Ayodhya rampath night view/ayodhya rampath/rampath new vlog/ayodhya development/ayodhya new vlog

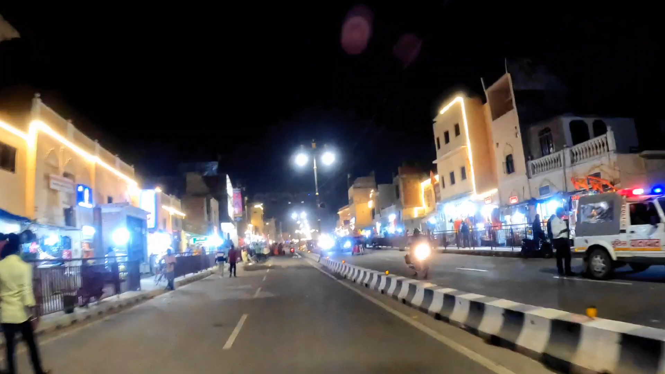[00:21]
जग मगाता है नाइट तो अभी तो बहुत
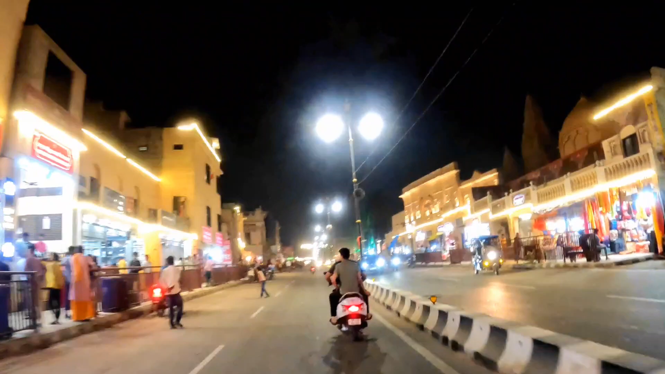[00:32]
बढ़ी हां मतलब देखने को मिलता है हमें रात में की जो लाइटिंग है वो जोनों तरफ की
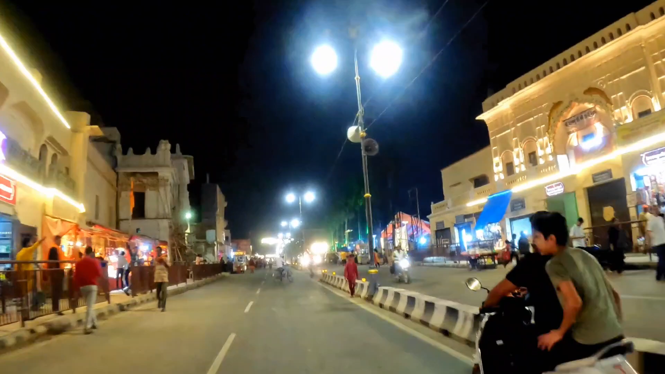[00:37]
बहुत बढ़ी हां की गई है और जो इस समय अच्छा एक चीज़ और है मतलब आपके जो बीच
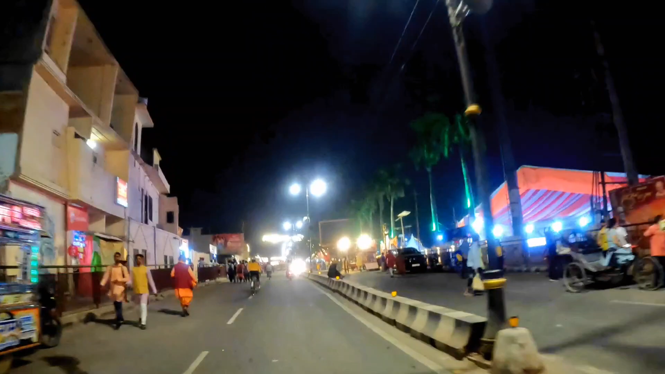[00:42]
पोस्त लगाएंगे उसकी लाइटिं इसे करके मतलब पूरा आपका लगाया गया है पुरे राम पाते मतलब का राम
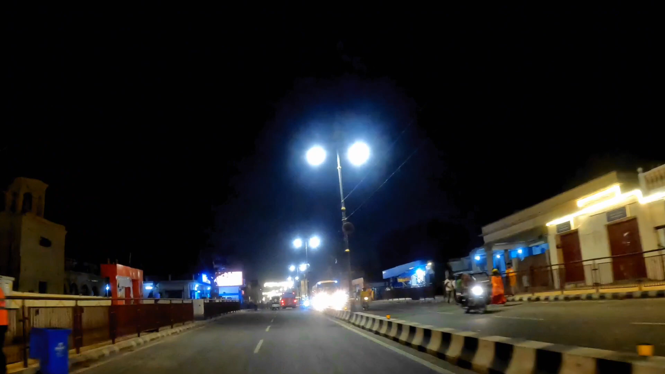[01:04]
पैड़ी मतलब राम पैड़ी कह रहा हुआ है का जन मुवी पत्ता कैसे सीथे चलते चले हैंगे यह जो ऊपर लगा है ना पीच में इसे सेम ऐसे हैं तो भी बढ़ी हां दिखता है भी देखो � इस समय क्या है कि बसे जो भी है वो चालू हो चुकि है जो कि आपका में यहां पर चल रही है तो
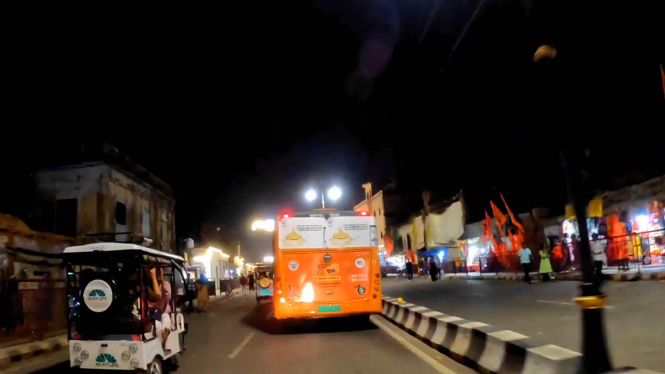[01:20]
इदर वाले रोगा पर बंद किया था वह भी आपका चलने लगी है प्रॉपर और
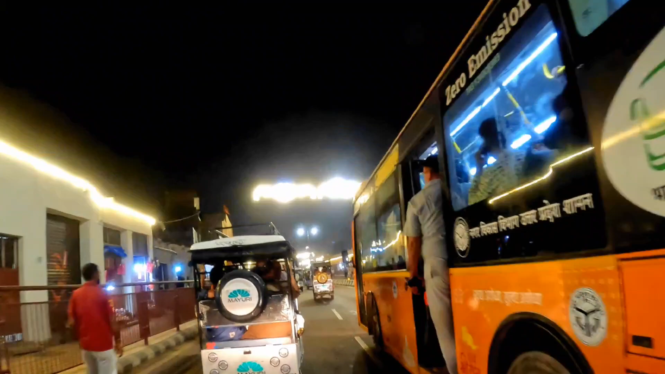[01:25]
वह भी हमें देखने को मिल रहा है यह बढ़ियां काम लिए तो
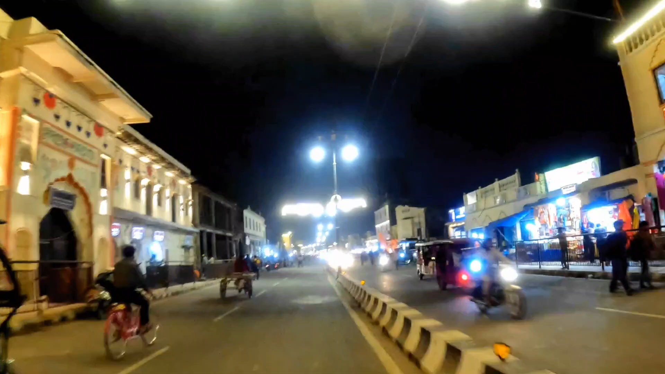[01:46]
तो रात के विध्या जरूर देखो रात में आप गूमों गया आपको एक अनल एनर्जी यहां पर मैं तो
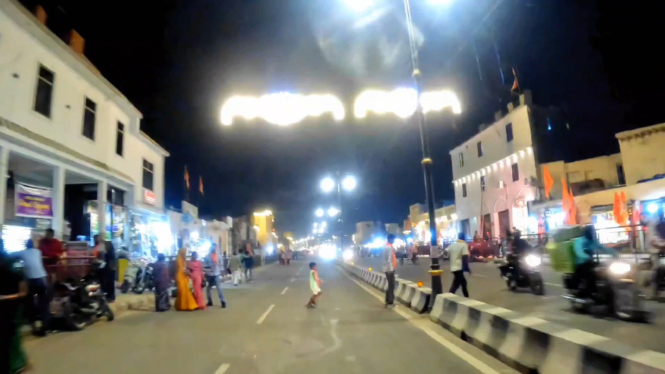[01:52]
जैसा कि आप देख सकते हैं
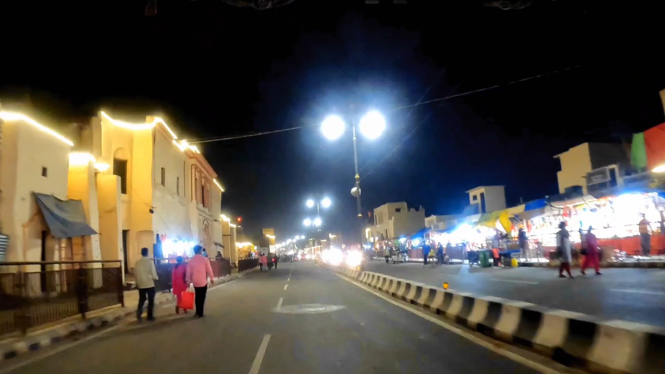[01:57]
और एक चिस बहुत बढ़िया किया है जो कि मैं आपको बदाउं जो आपका डियो आपका डिवाइडर है वो चीस पे लाइड जी भी लगाया गया देखें जिसे की लाइड रात में चमकता है और रेडियो मारी लाइड जी होती है
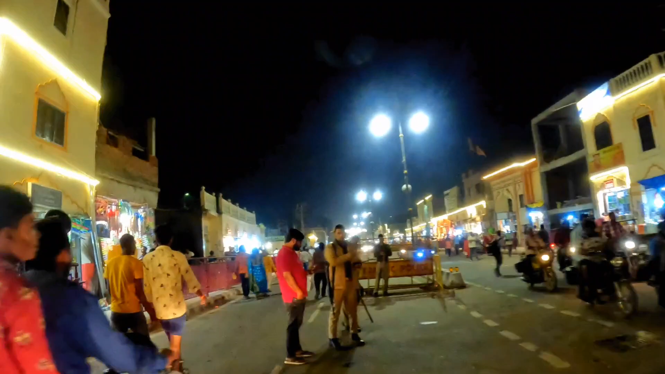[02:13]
और उसके बाद का यहां पर आप इस साइड में
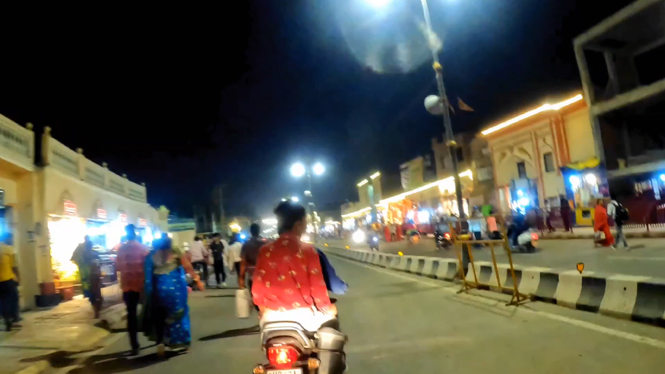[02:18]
देखो आपका जो पूस्पास एरिया है यहां पर पुरा
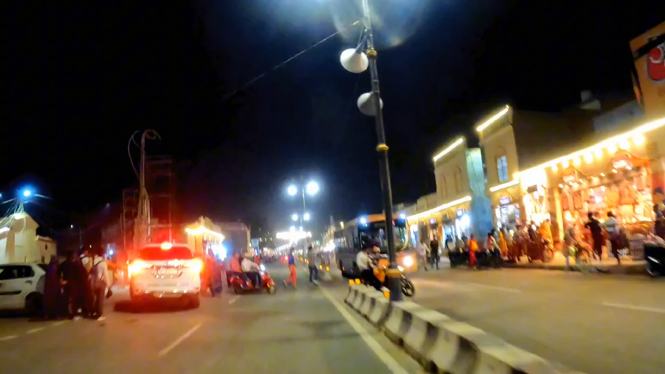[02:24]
रो� लेकिन अभी क्या है फिर भी मतलब लगाया तो है लोगों के लिए ही लेकिन कुछ लोग
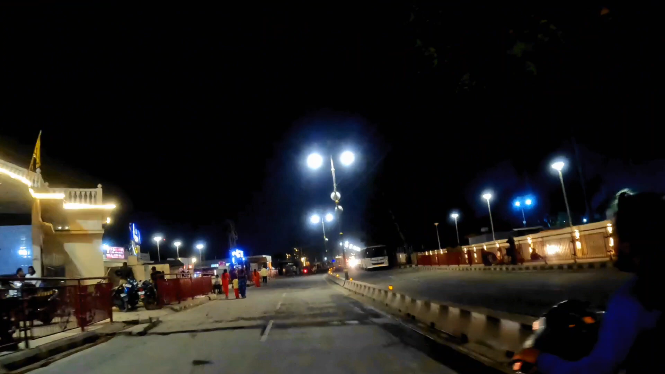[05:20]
वहां का भी दिखाएंगे आपको बहुत खुश्चुरत वहां का देखने को मिलता है और
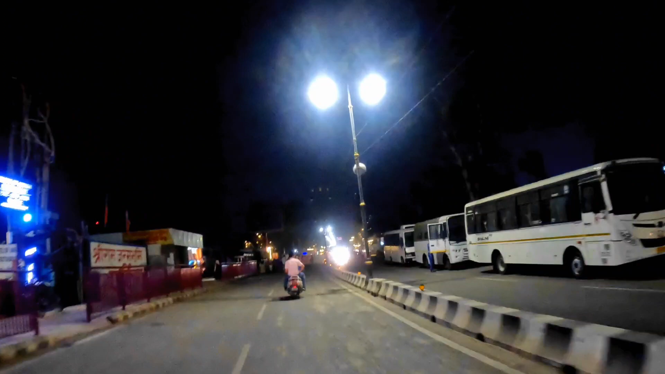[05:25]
देखे कुछ-कुछ लाइटे जो है वह अभी मतलब जल रही है और कुछ-कुछ से मतलब नहीं है इसके
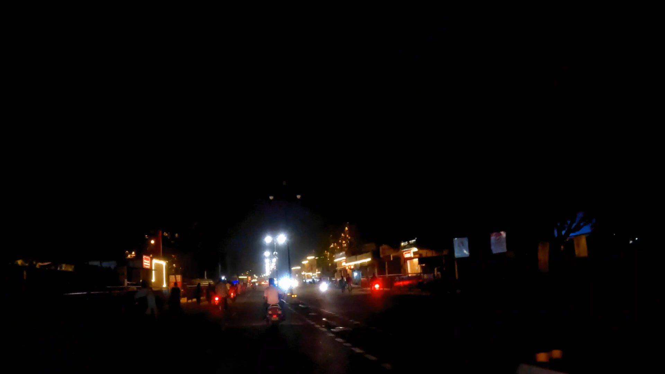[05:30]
भी समय नहां पर आप रात में आगा दे�
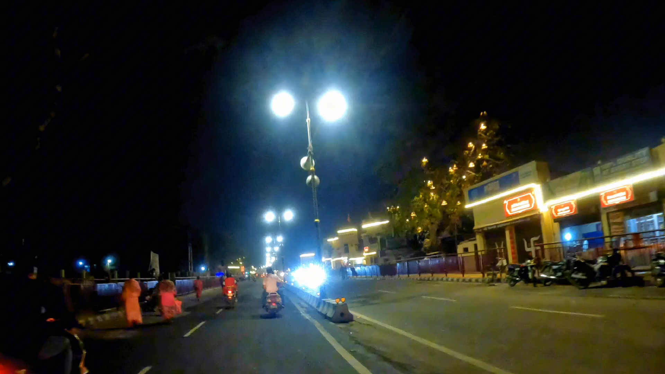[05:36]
जो भी आपकी लाइन पीड़ेंगे आपको और अभी अभी हम कुछ देर में पहुचेंगे तेडी बजार आपका गुरुवेसिस चाहरा और यह गेट यहां पर बनाएगे यह दिखिया यहां पर यह दिखे कि लगजरी बस यहां पर खड़ी हुगे इसक्रशन करने के और �